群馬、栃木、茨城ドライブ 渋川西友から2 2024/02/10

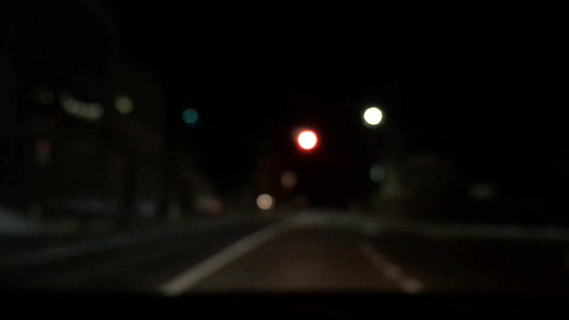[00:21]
次の一時停止標識で左方向どうなってないか分からない右?これ、こっちでいいのかな?違うな、これ右の右だな一旦、走らせないこうか、うちこうやって見ないと分かりづらいこれ、
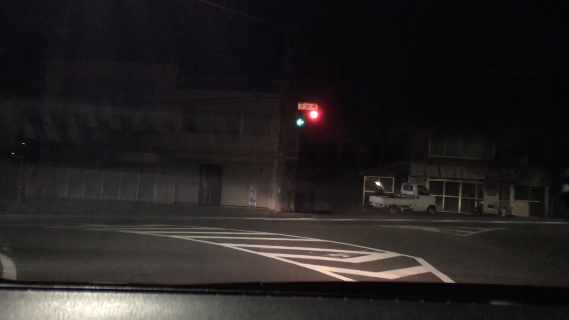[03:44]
大阪の中心。大阪の中心。中心。高速。次は左方向の右方向。右方向の右方向。これ右だ。こちら310m。右方向の右方向。ここは右方向の右方向。うん。まさに事故多発地点。